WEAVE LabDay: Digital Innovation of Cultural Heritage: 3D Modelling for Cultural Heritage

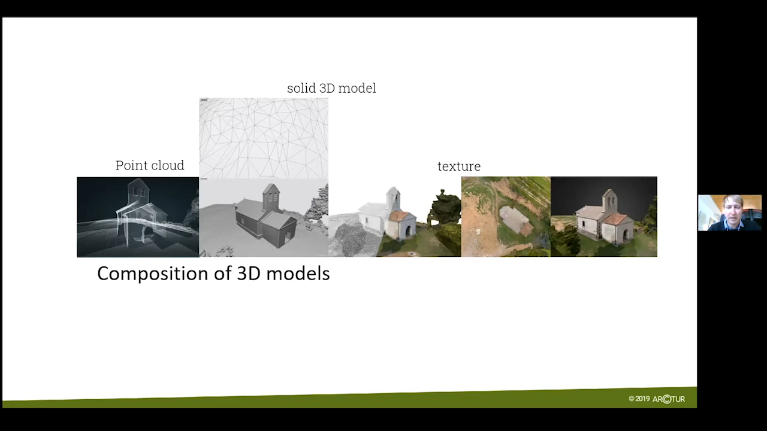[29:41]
by that we can create quality textures that we cannot get from just by creating just by laser scanning of the building. So maybe just to show you some examples that we've worked on. So here in this top middle image, we see these blue squares, these
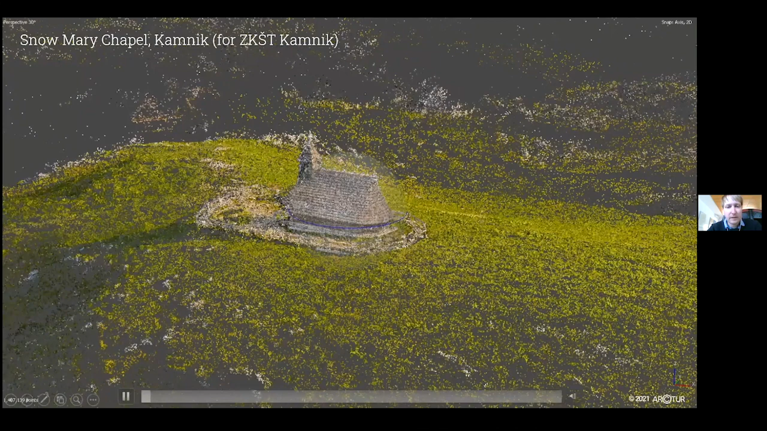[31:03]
Here I have a point cloud, for example, that is then developed. This is unfiltered point cloud.
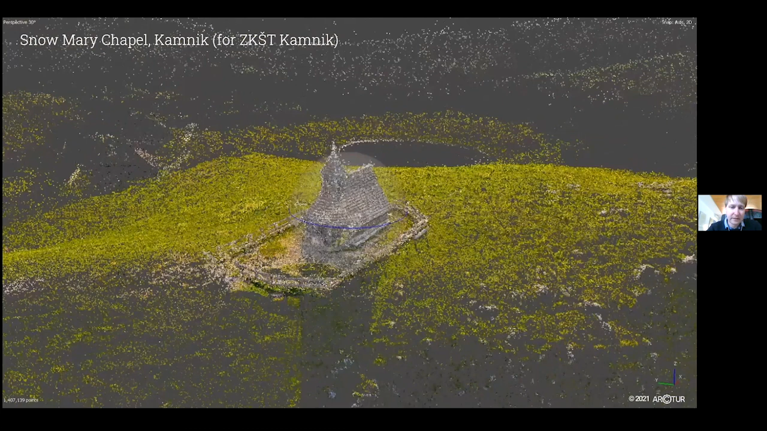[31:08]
Here again, you see the locations of the images that we're taking of that church.
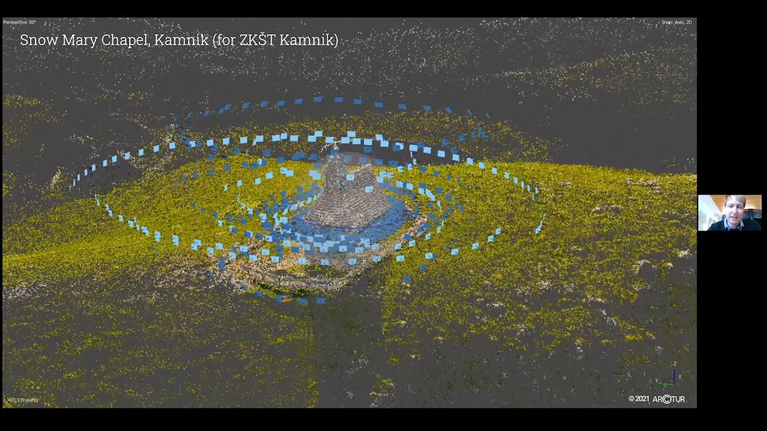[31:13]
This is a church above Kamnik town in the central Slovenia.
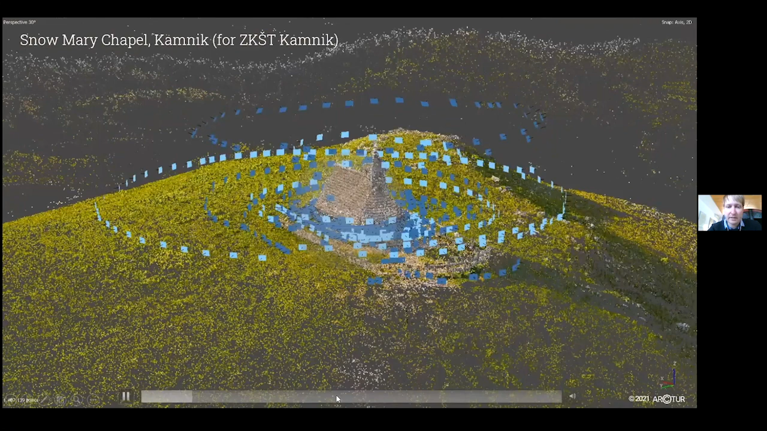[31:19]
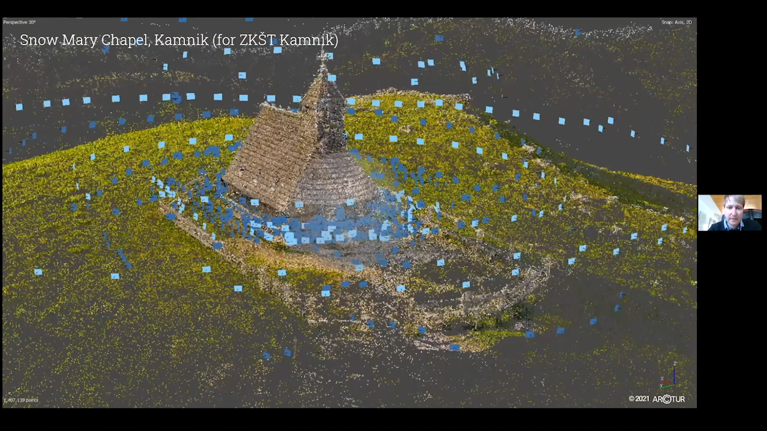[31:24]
Similar results of a point cloud we get using laser scanning.
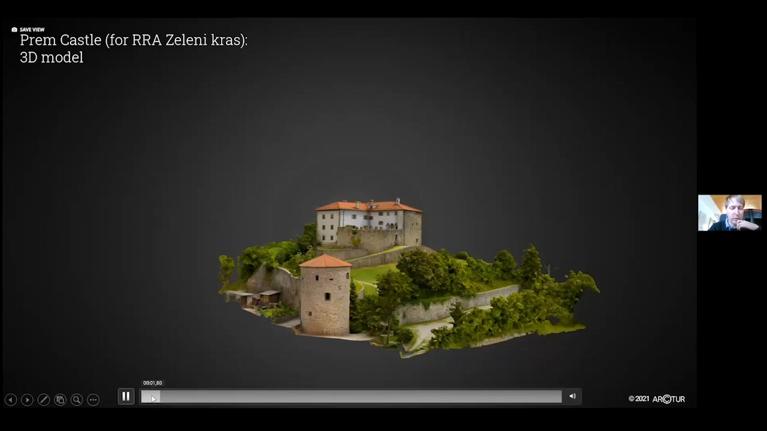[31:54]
So the dots are linked together and then wrapped with a texture.
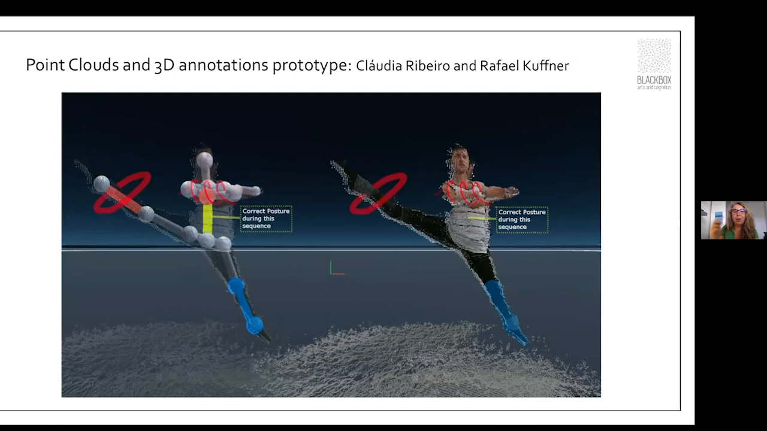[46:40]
So this is the example I was just talking now about taking notes in a 3D environments, again, to correct postures and to take notes around the bodies while they are moving in the video and in the point clouds in this case. I don't know if you actually saw
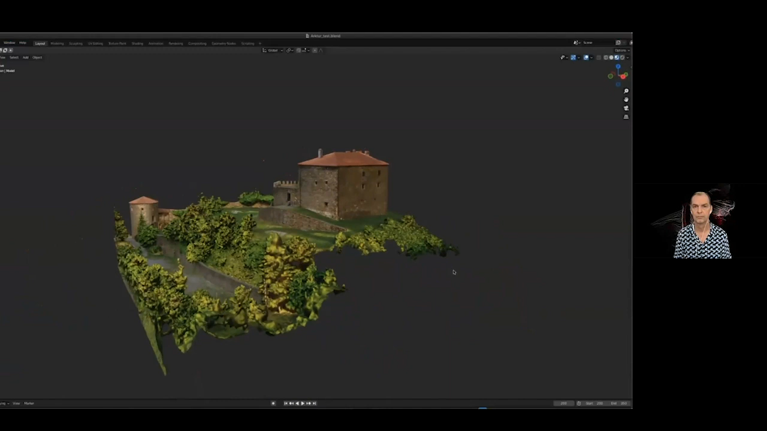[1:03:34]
Here, we see a proxy version of the cultural heritage 3D example model provided by ARCTUR
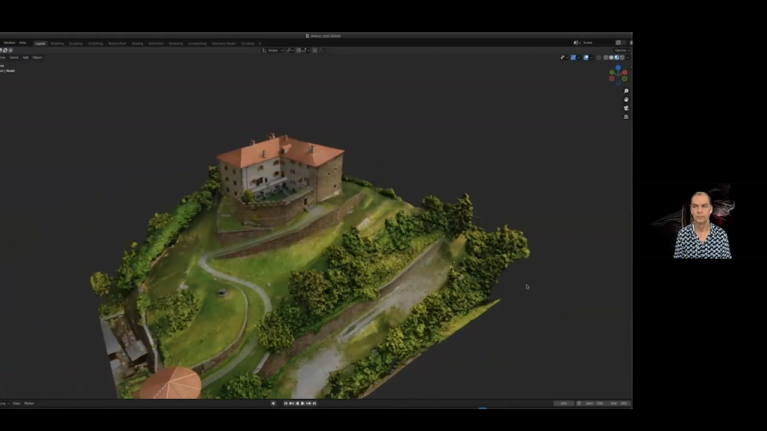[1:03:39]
and combine it with different smaller scale 3D objects to get an
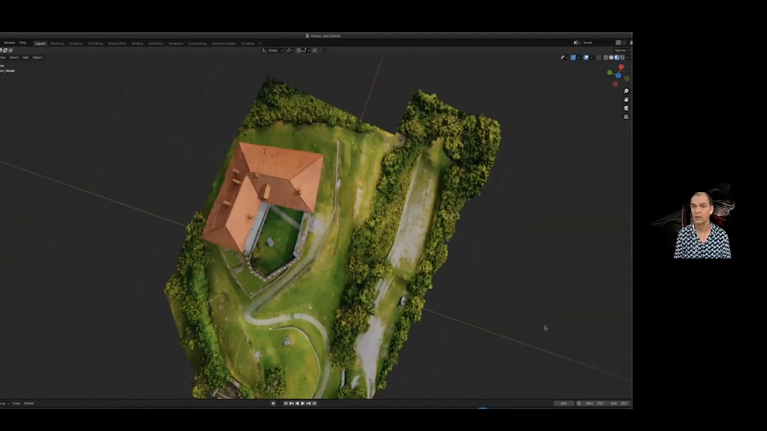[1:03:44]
idea how we could annotate in a 3D environment in motion notes in the near future.
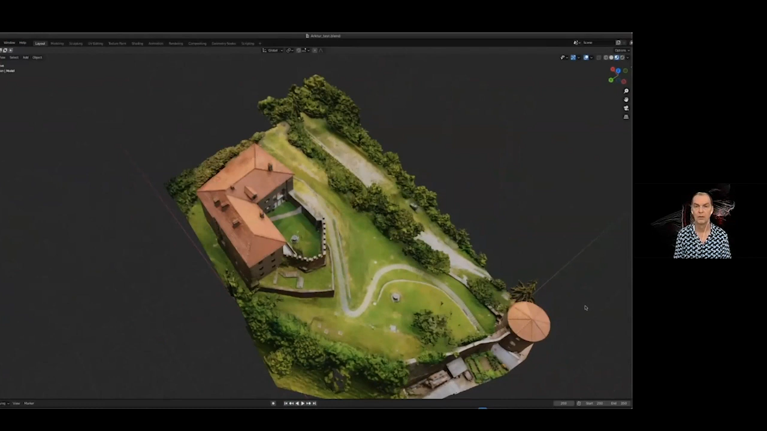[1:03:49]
Here, I am navigating the 3D model in Blender to look for a place where I can insert our Portuguese traditional dance model examples.